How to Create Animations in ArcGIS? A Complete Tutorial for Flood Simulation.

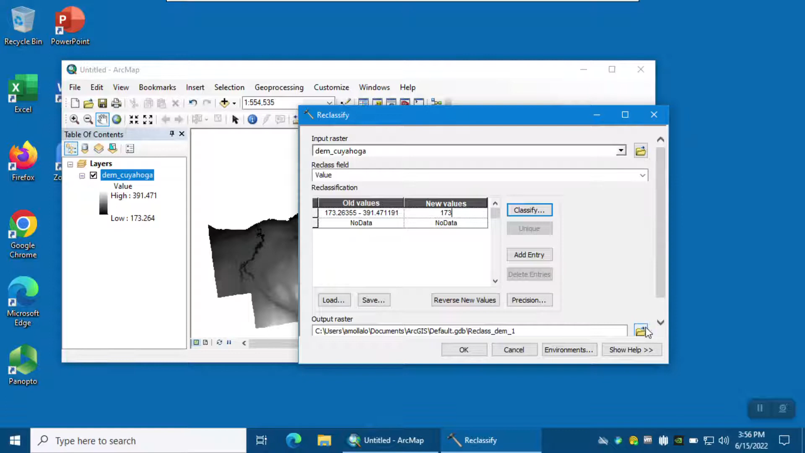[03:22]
And I'm going to save this as base height. Okay. And then, uh, check missing values to no data and then okay.
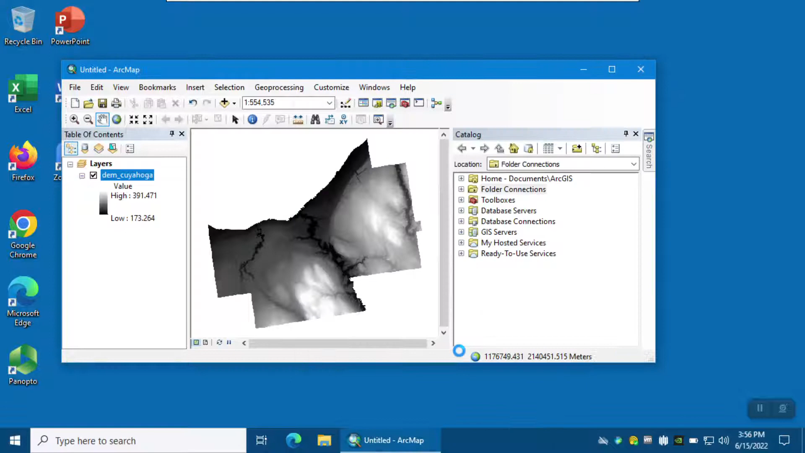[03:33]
All right. So as you can see, you got a raster. It only has one value, a 173.
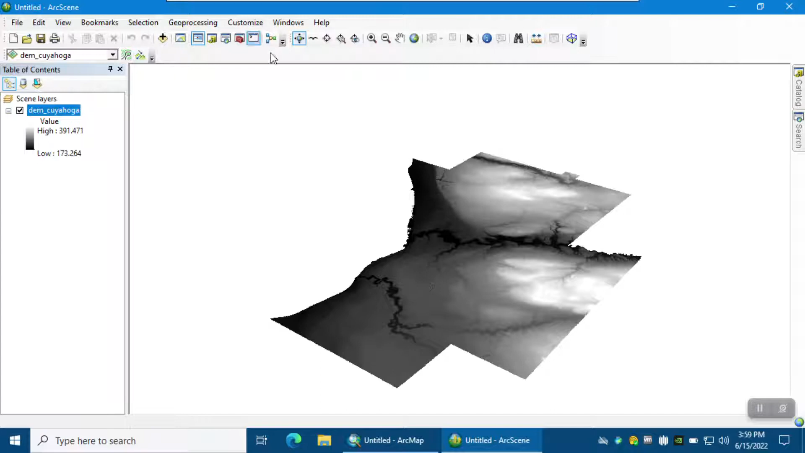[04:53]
So if you use this navigation navigate button, you can see that it's a, so it's a flat layer. We have to make it 3d. Okay.
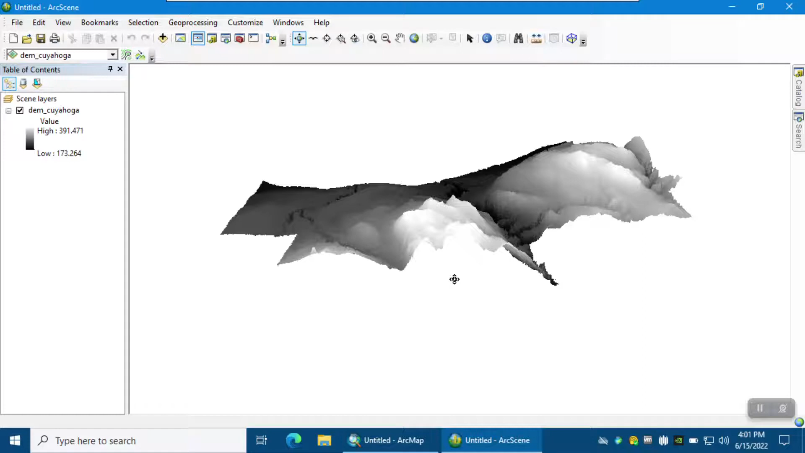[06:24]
You can see valleys, depressions, you can see rivers, uh, in the study area. You can also change the symbology, for example, from, uh,
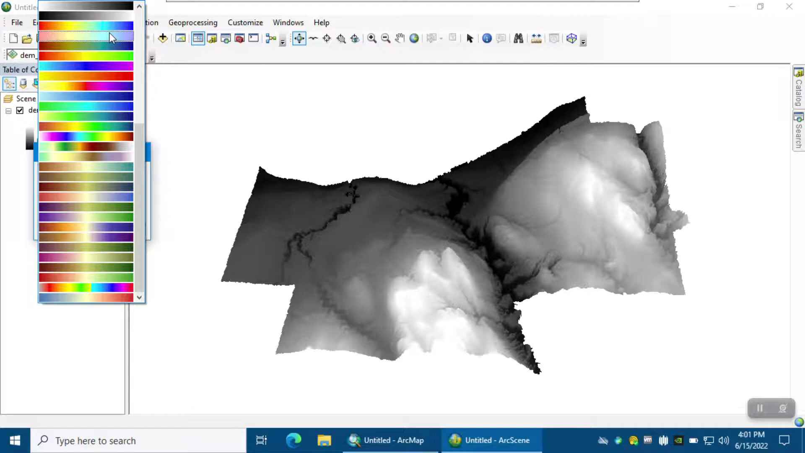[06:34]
this one, for example, from a red to blue.
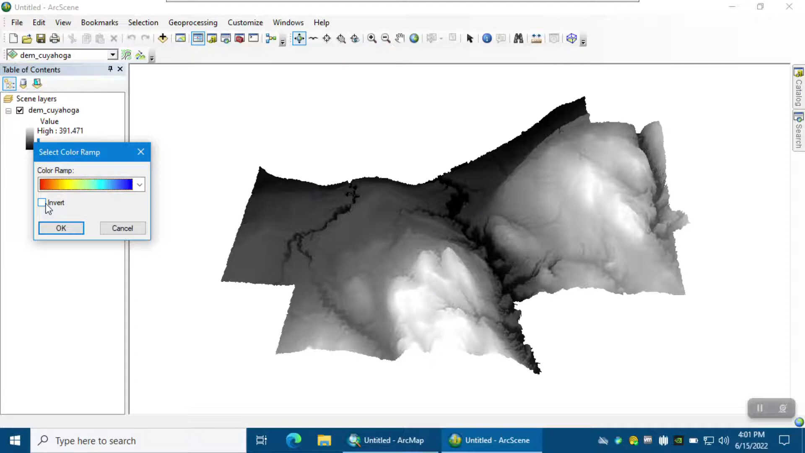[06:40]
And then if I invert it, because I want to have the red as the highest value. So if I check invert and then, okay. So red value shows the high elevation. Uh, and blue value shows low elevation. You can zoom in and they can better see the variations of the height. Okay. Uh, in the study in this region. So, uh, and if you, for example, select identify button and then click on that, it shows you the pixel value shows the elevation. Okay.
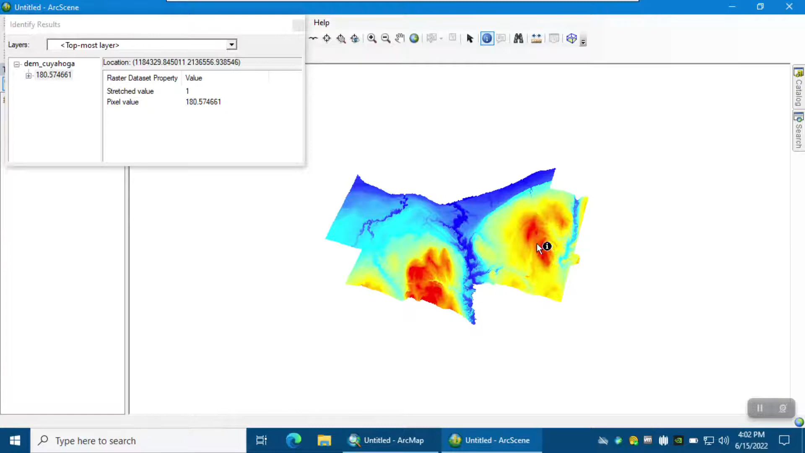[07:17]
So each, uh, value of the pixel shows elevation. For example, in this area, we have elevation 180, but for example, in this area, the elevation is 360. So the darker, so the darker, uh, red values shows higher, uh, elevation and the darker blue shows, uh, low land areas.
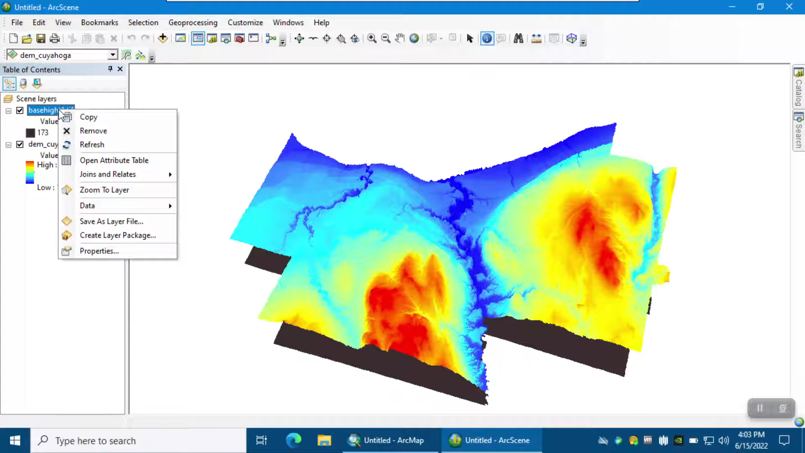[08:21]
So right click on the space height properties, go to the base heights. And then again, how we can get the elevation information elevation is going to be 173 meters, right?
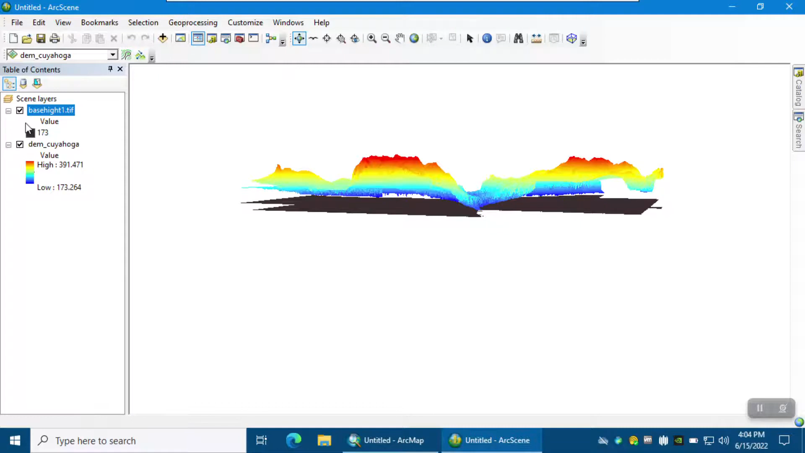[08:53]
So, uh, let me change the color of base height. Uh, I'm going to use bright blue. Uh, so for, for example, water body.
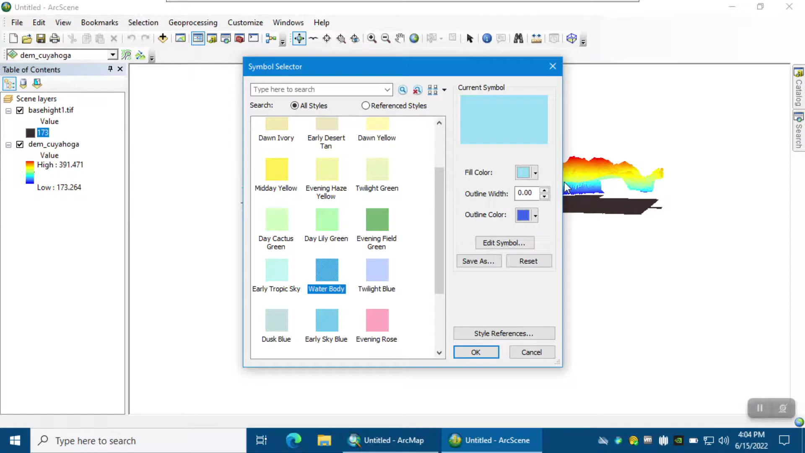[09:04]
So this one is okay because this one is not dark blue. This one is for flat. Okay. All right. So this is our base height and this is our study and this is our digital elevation model.
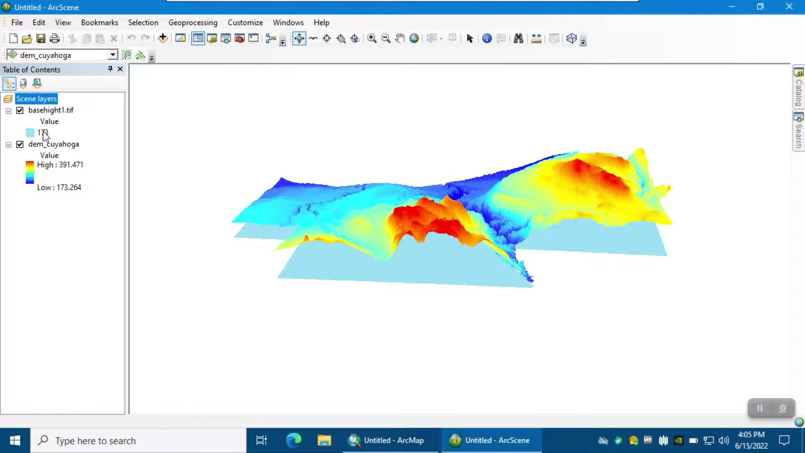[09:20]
Bright blue will serve as the flood. Okay. So we're going to change the elevation. So we're going to, uh, change the elevation for this base height from 173 and gradually increase the elevation to represent the flood. Okay. So now that we have both layers in 3d, we can simulate flood. So if you right click on this gray area and then select animation,